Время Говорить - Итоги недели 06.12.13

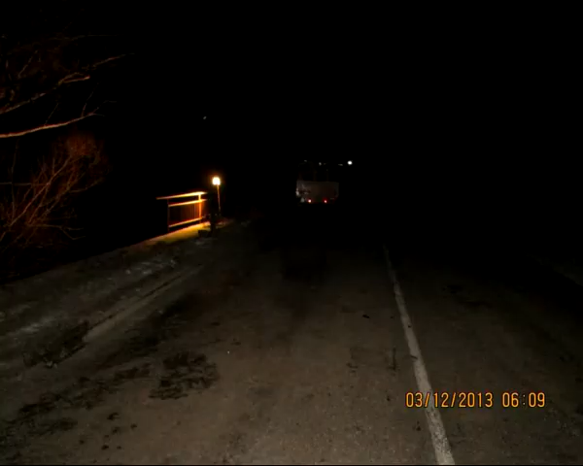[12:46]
В Старожиловском районе Рязанской области произошло дорожно-транспортное происшествие, в результате которого погиб 25-летний мужчина.